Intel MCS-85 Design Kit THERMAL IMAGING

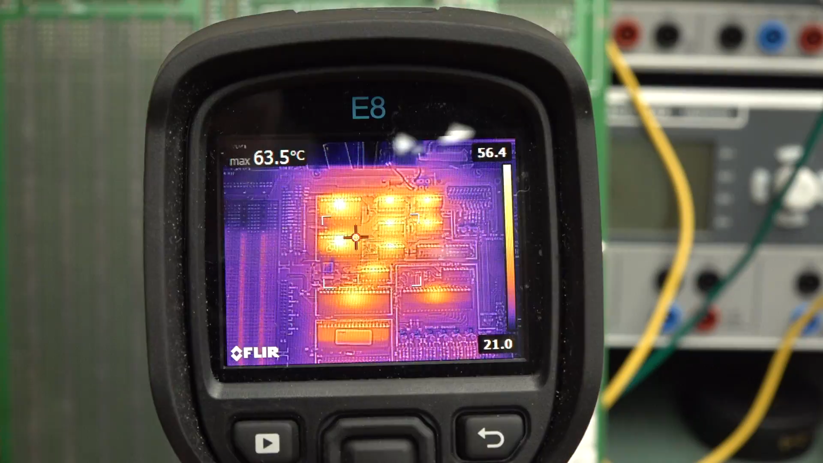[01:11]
On screen: max 63.5°C
I'm going to have to make sure I don't get this stupid reflection of the lights, but let's have a look here. You can see the arrow, see the cursor in the middle, okay, so that's the, oh, come on, that, let's see if I can get it to go, that's the processor there. So the processor's at 41 degree, it's supposed to find the hot spot in there, 48, you know, it's almost 50 degrees, something like that, for the actual processor.
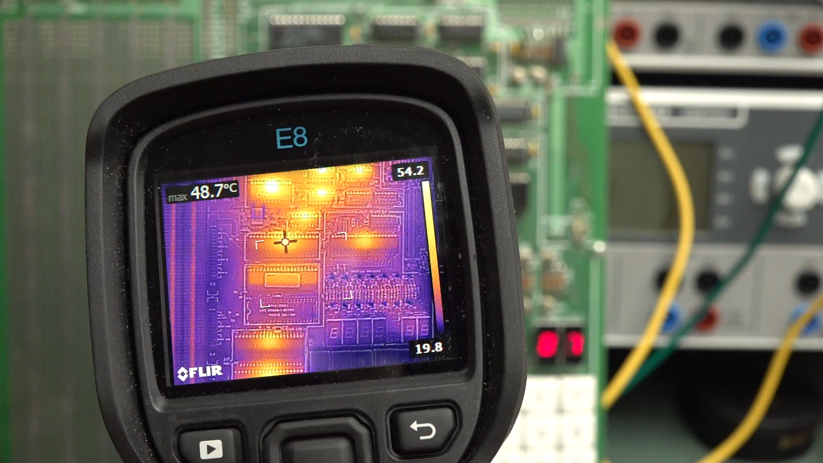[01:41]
On screen: max 48.7°C
And this one over here is the keyboard and display driver. So that's 42. And this one down here is the ROM. That's about 35. So it's the coolest out of the whole lot. This is the RAM down here. The bottom RAM is 47 degrees. This is Celsius, by the way, not this Fahrenheit rubbish. And then 42, the top one.
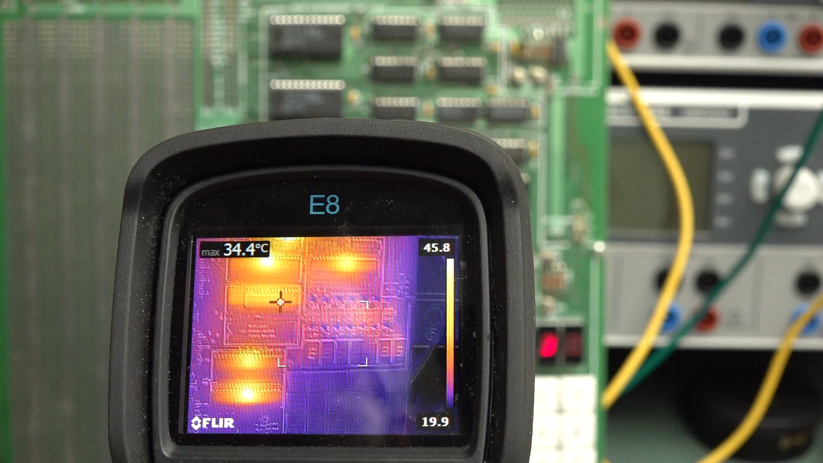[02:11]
On screen: max 34.4°C
So I assume that the bottom one's the one being used, I guess, which is why it's hotter, or is there that much discrepancy between, you know, silicon. But look, and the little address latch, address decoder in there, that's 53.
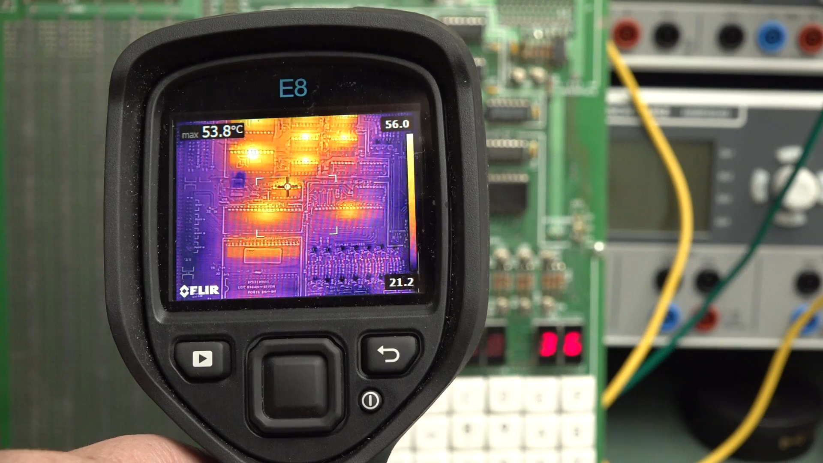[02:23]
On screen: max 53.8°C
The 74LS over here, actually, the 74LS takes nothing because it's a LS. LS stands for low power shot key. And this one up here is an S device. You can see my finger. So that's running. It is a bit wide. I can't get the cursor to lock into that one, really. So anyway, the S and the LS devices are running cool.
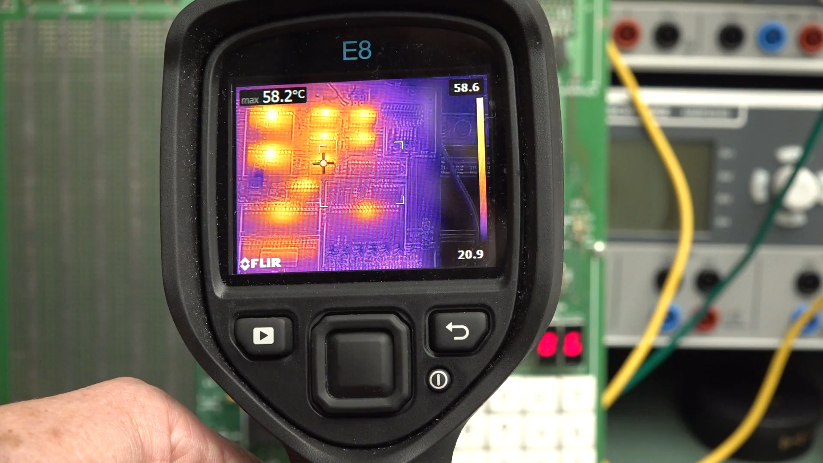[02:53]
On screen: max 58.2°C
But these ones up here, these are Intel 8216s.
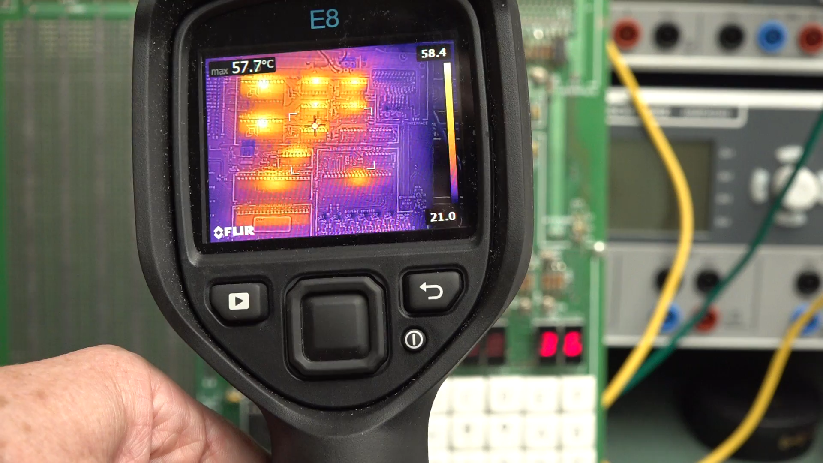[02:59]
On screen: max 57.7°C
And they're running at 57 degrees, 58, 59. We're almost talking like 60. We're talking 60 degrees up there for those ones up there. And if I try and keep my finger on that, that's getting a bit hot. That one's getting really hot. So, and these ones over here, which are Intel 8212s, these are 8-bit latches.
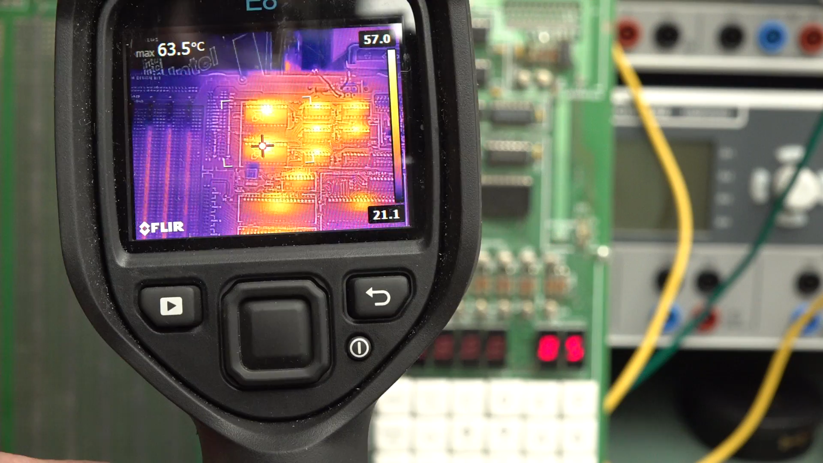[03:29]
On screen: max 63.5°C
The smaller ones here, the 8216s, they're actually bi-directional 4-bit latches.